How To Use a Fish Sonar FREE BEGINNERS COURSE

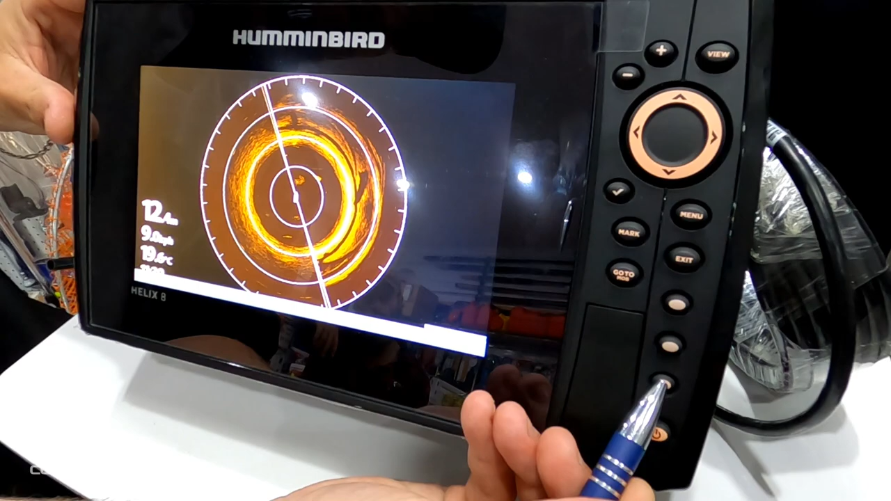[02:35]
hotkey and our shortcut has been saved so now we can switch through at the press of a button
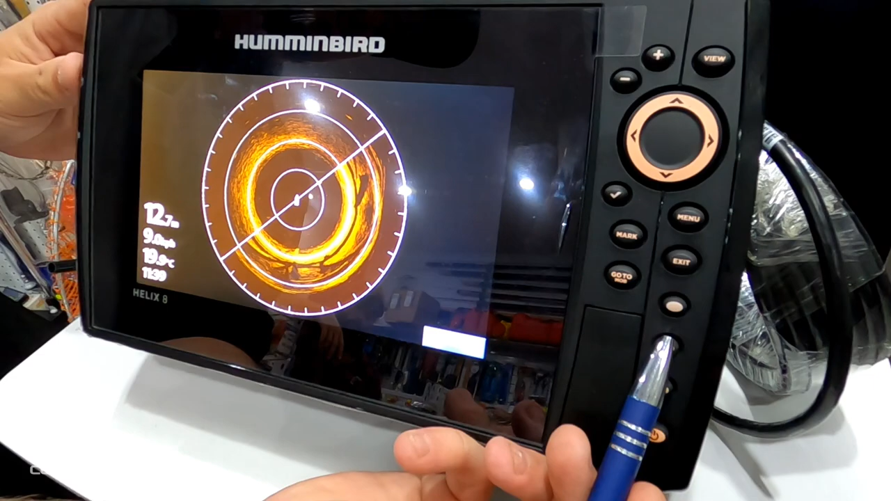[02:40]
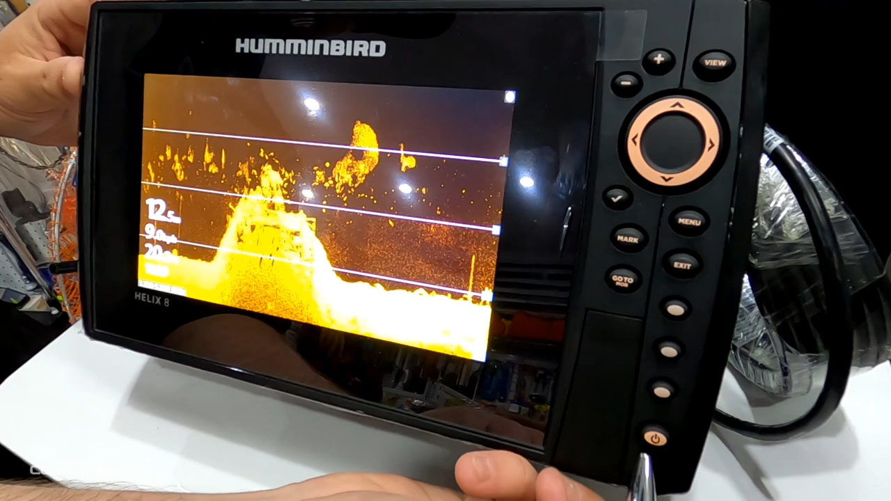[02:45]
your power button has also has two features obviously your on and off or if you press
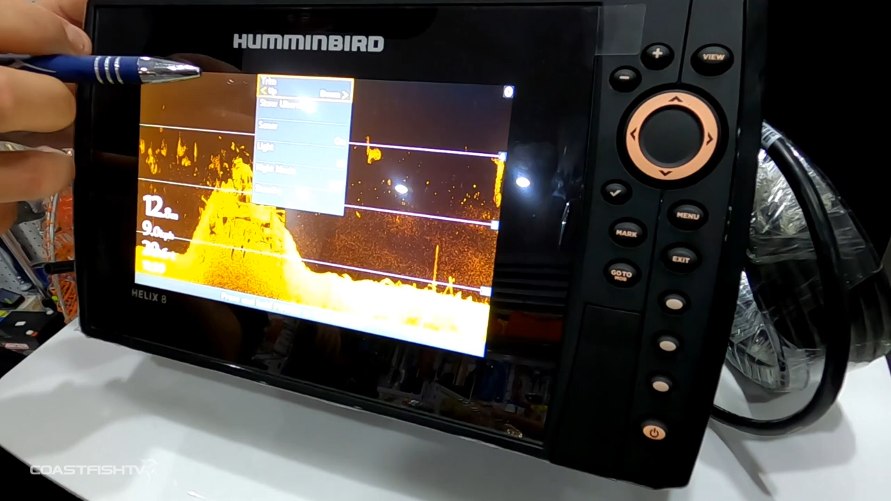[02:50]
it once this allows you to stow your ulterra turn your sonar off if you do have the transducer on a mincoder it's got the light of the backlight so that is how
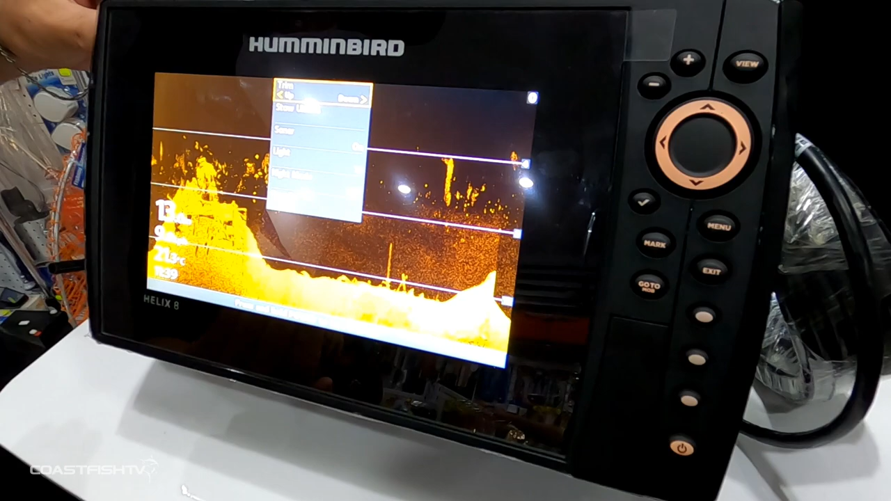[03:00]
bright your screen is has your night mode and also standby mode
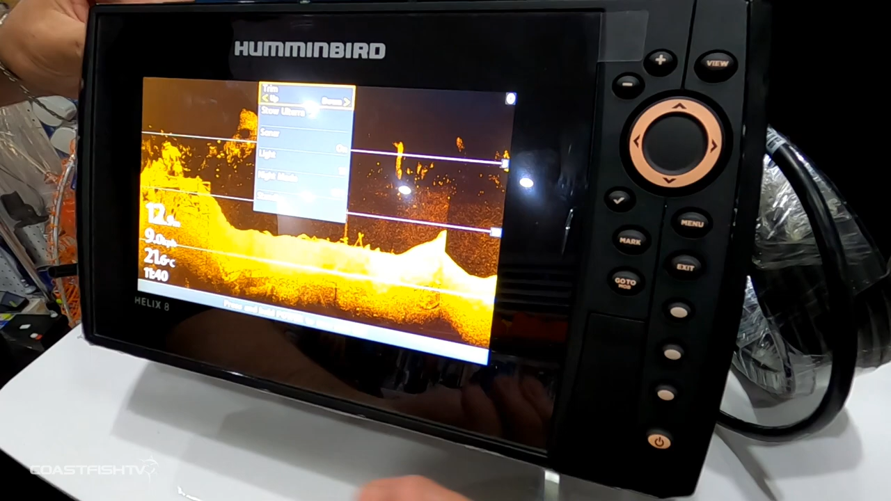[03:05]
and
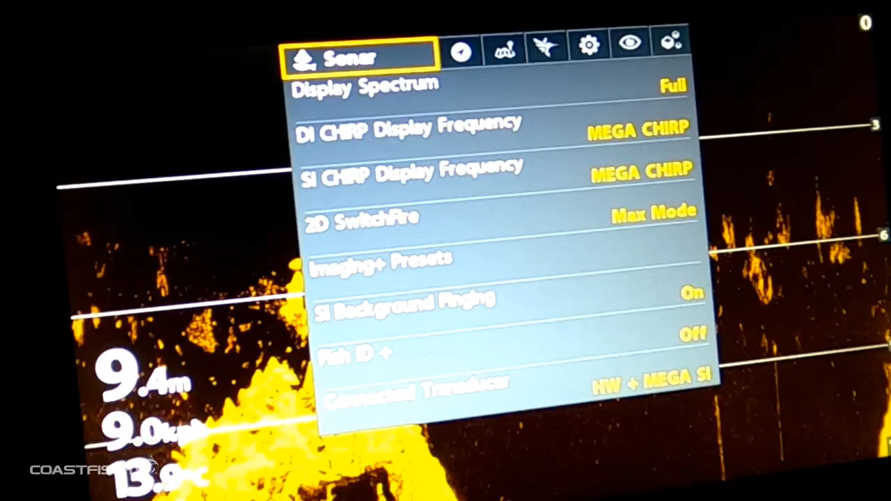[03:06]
On screen: depth 9.4 m
now that we've learned what our buttons are we're going to go through our settings
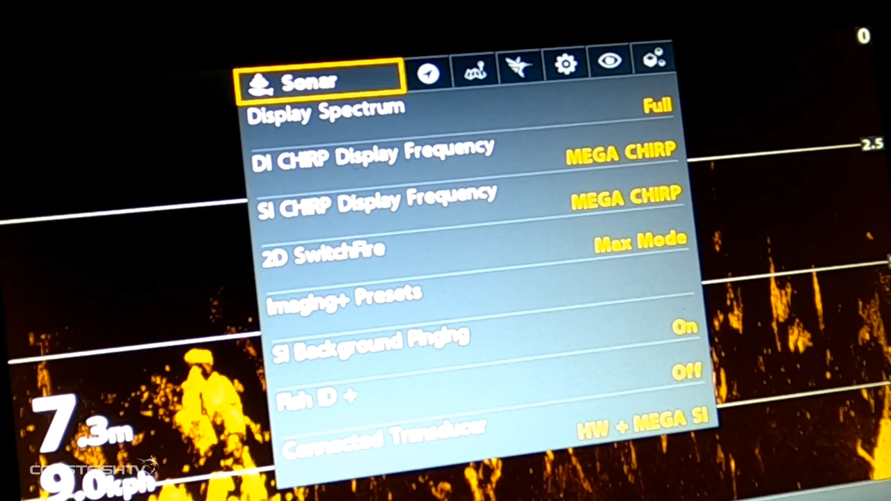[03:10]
these are basic settings to get you on the water and get you sounding fish on
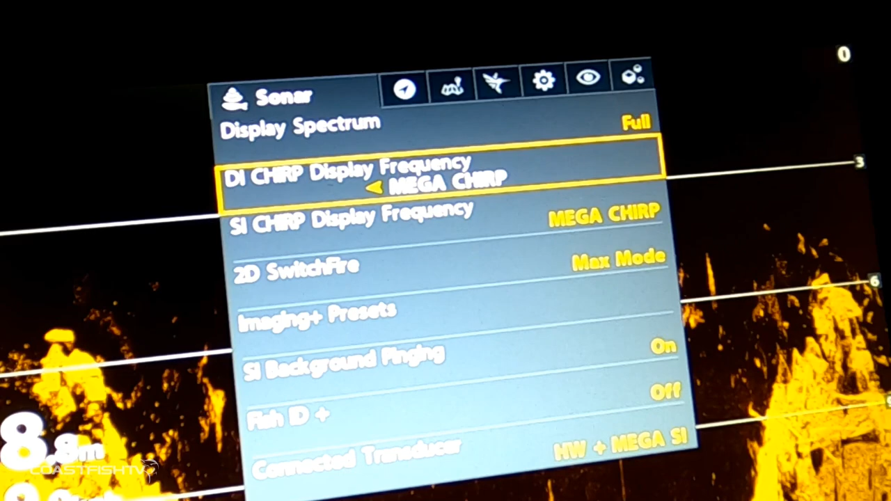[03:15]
here we have all of our chirp settings i don't touch any of that sort of stuff this is
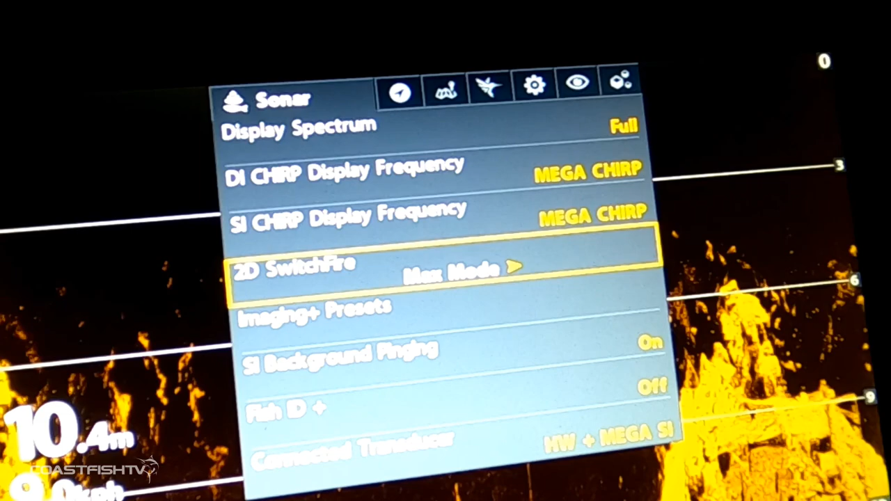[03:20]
On screen: depth 10.4 m
all straight out of the box and it's all connected and user friendly down
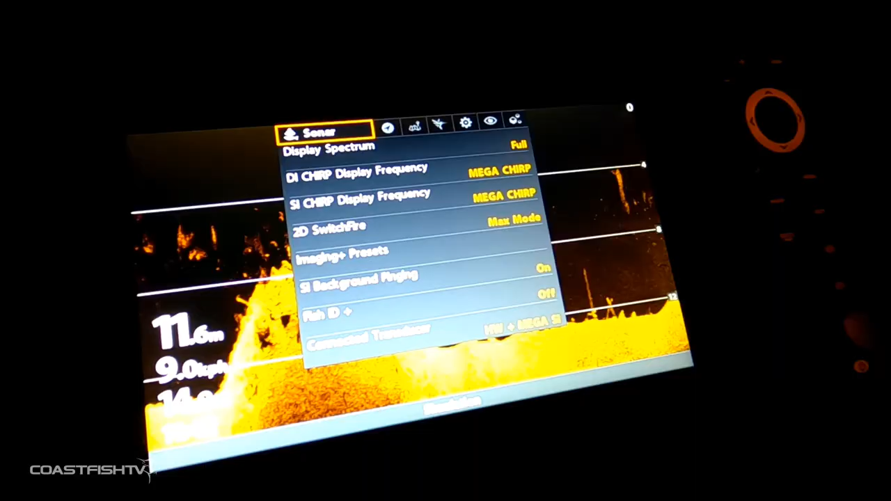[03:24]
here you'll see that these are all our chirp settings and our 2d switch fire settings we just
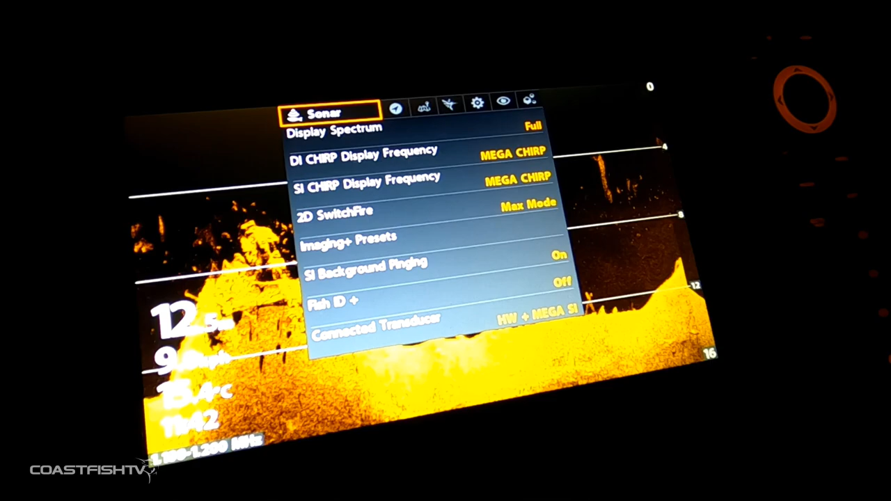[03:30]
leave these alone that's just to do with the transducer and how it actually works if we skip across these are the settings that you can play with in your setup here you can see that we can
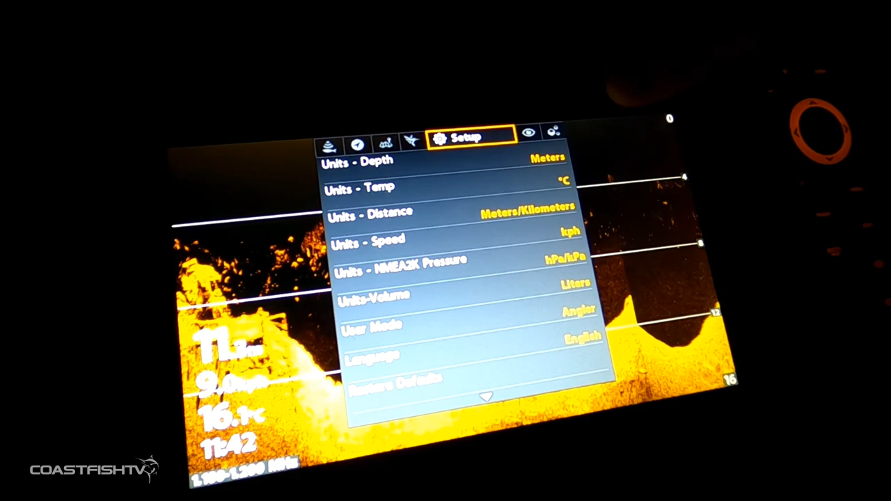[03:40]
change the units so you can change this from knots to meters to kilometers